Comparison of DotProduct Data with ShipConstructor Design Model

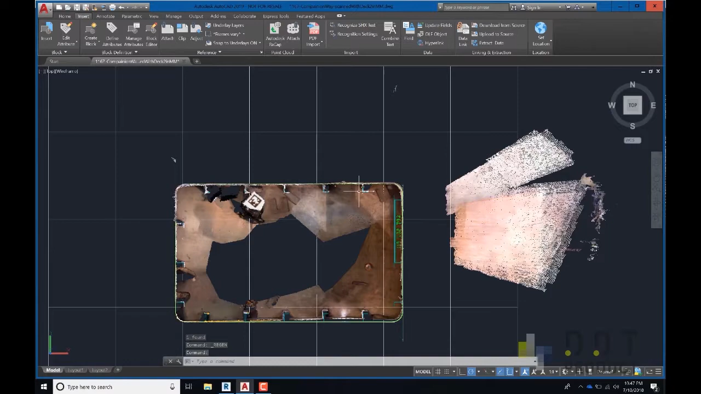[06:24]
So we can see a little deviation between the point cloud and the ship constructor model,
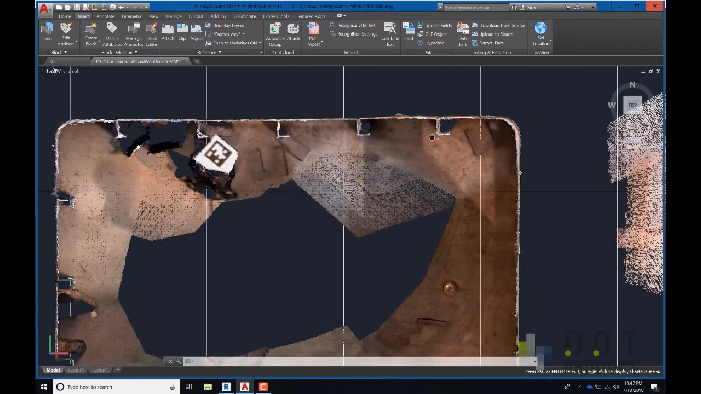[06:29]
particularly in the lower right hand corner.
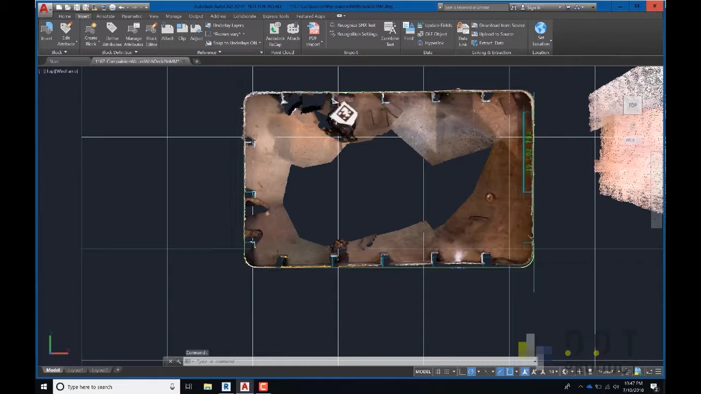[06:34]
Looks like the wall's been pushed in a little bit.